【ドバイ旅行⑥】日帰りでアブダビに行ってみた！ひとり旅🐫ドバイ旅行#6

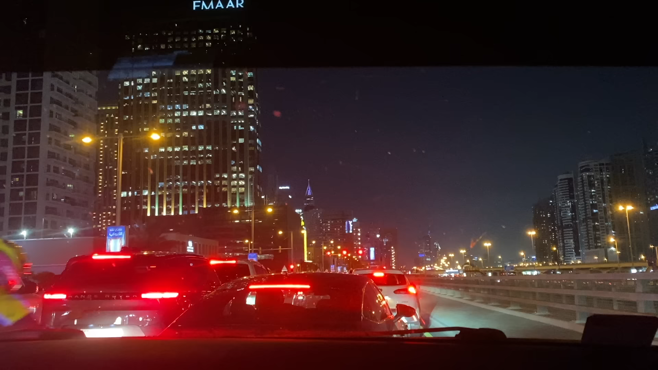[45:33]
今7時なんですけれども車が大渋滞でホテルに着くのはここからさらに1時間ぐらいかかりそうですちょっとね今日飛行機フライトがあるので心配になってきましたかなり渋滞してますね